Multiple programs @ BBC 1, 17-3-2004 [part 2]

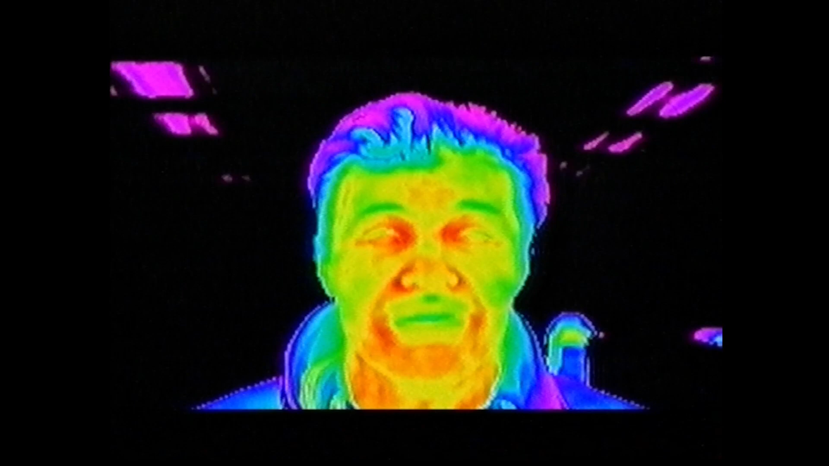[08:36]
This thermal camera is so sensitive it can pick up the heat radiating from my body and detect differences in temperature of less than a 20th of a degree.
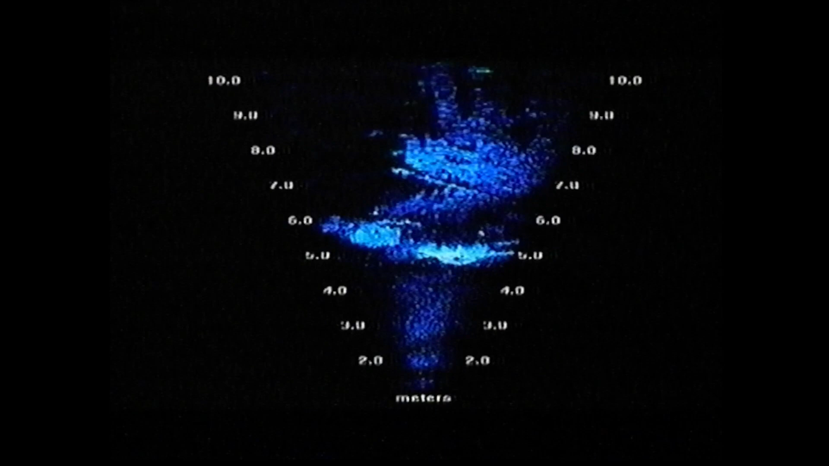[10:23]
And when these fish disappear into muddy water, this camera cuts through the murk,